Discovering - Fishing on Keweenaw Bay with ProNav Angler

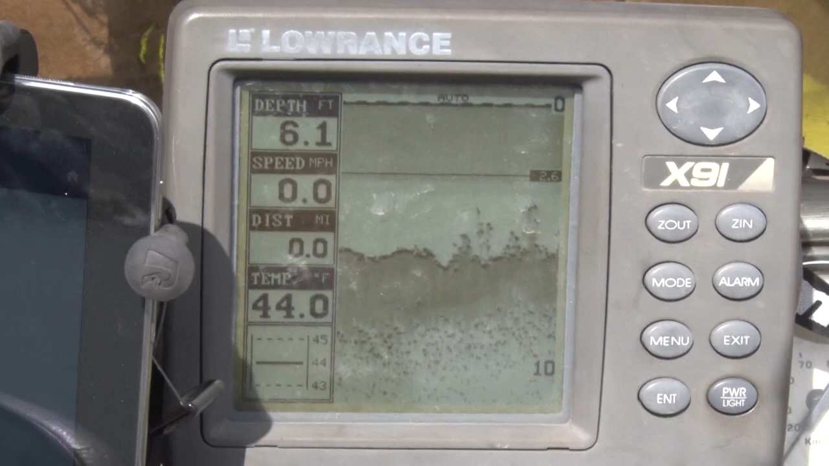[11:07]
On screen: depth 6.1 ft, water 44.0°F, speed 0.0 mph
And I really can't emphasize how important that 1 or 2 degree temperature change is this time of year to actually finding those fish really concentrated.